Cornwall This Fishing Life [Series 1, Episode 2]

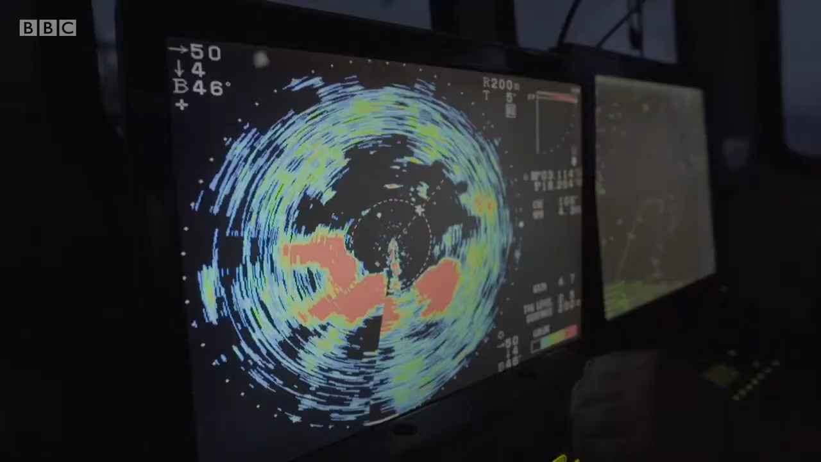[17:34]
and they start moving then because they can sense you coming good mark that is yeah the problem is when you go through it you're dispersing it they're moving that fast one minute they're out here scattered the next minute they're right in front of you dense
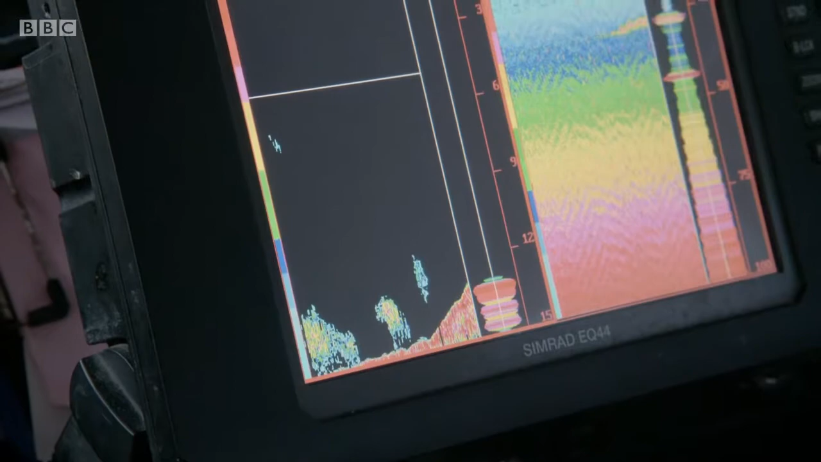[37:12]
If it's on the bottom in shallow water, it's all right, our net will sink enough to catch it, but we're right on the sort of borderline where our net will fish at the minute.
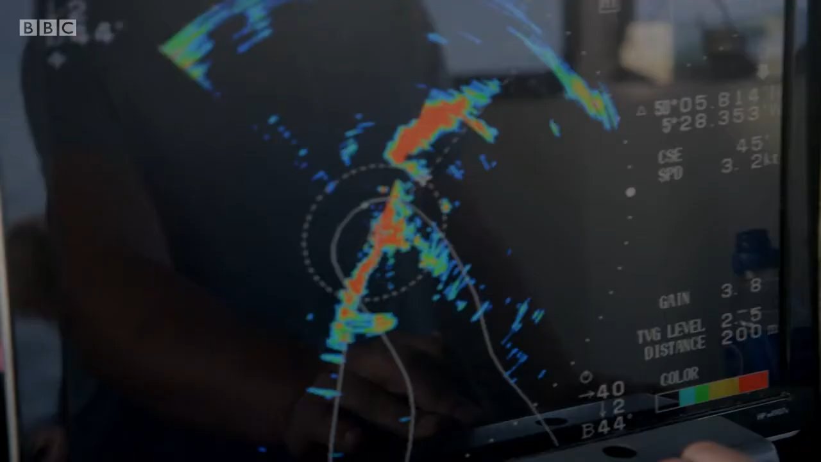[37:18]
Nice amount of fish here, just not in the right place at the minute.
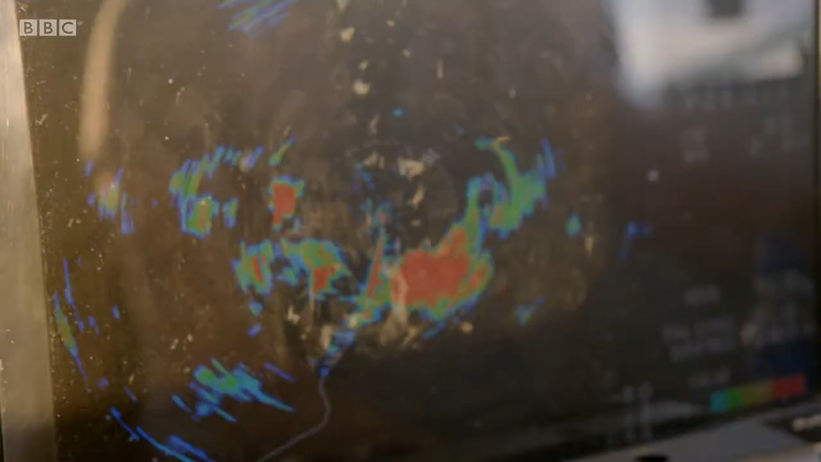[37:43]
I might just get a gear on them. This one here is looking pretty good.
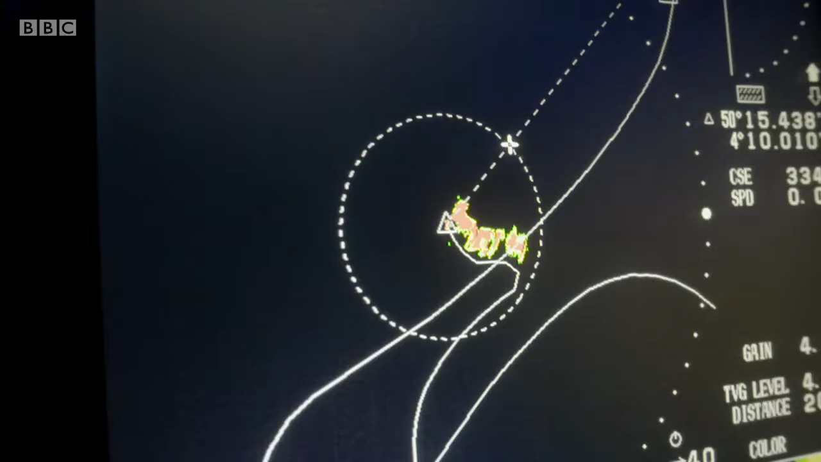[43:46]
It's the right stuff, I think. Yes!
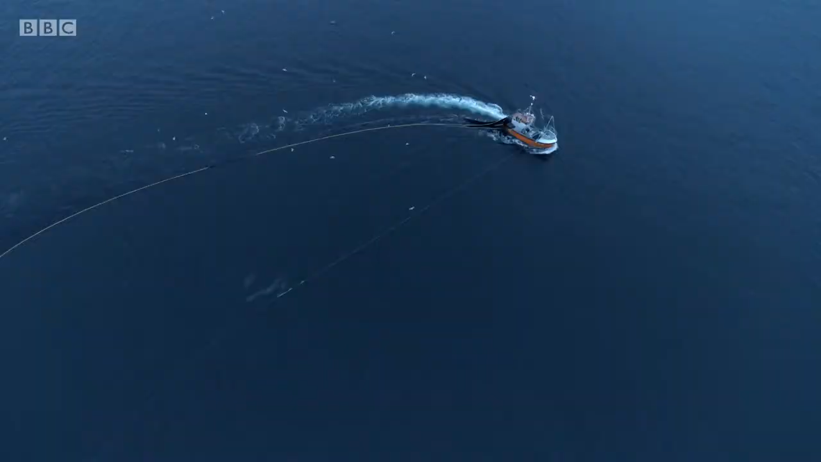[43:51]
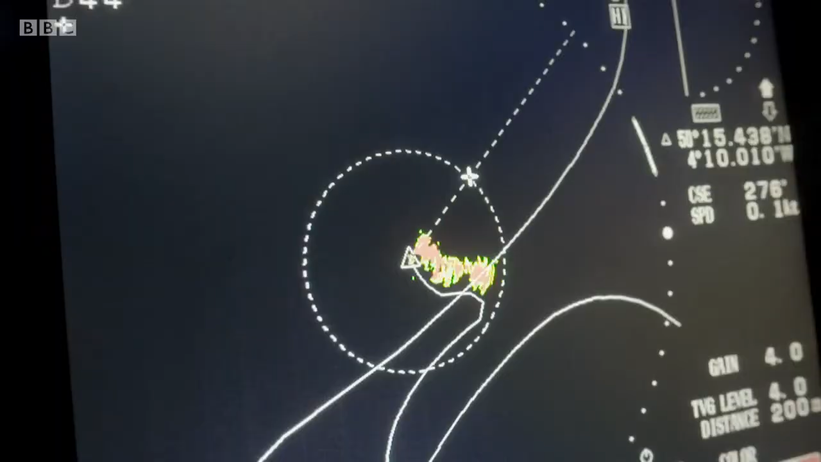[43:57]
The mark stayed still, so I'm hoping it's gone up. It looks like it went up in the back of the net, so I'm hoping we're in business.
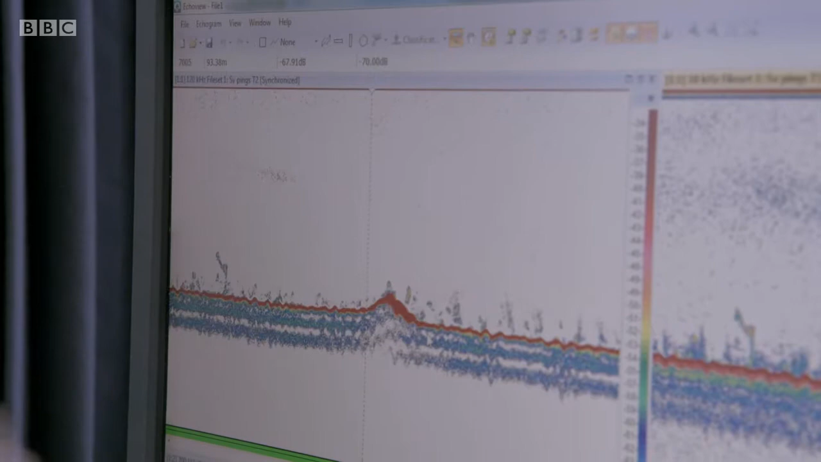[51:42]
And all these marks here, just above the seabed, are fish.